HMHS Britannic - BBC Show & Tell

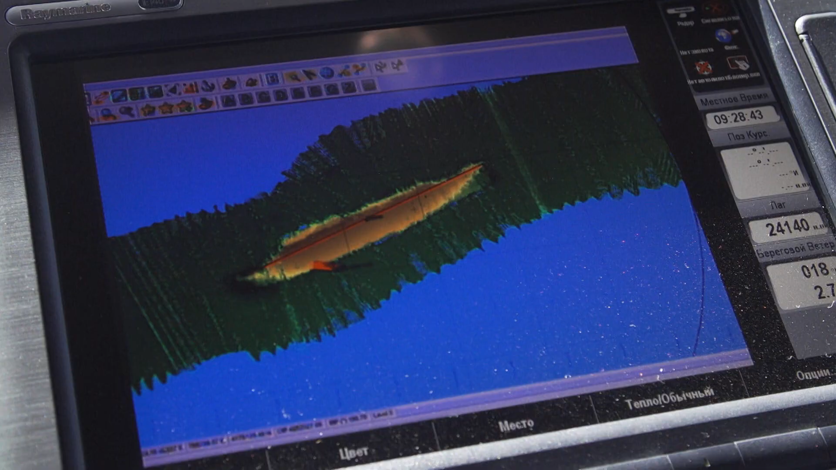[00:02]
Right now we're directly over the position of the Britannic wreck and the guys here are marking its position.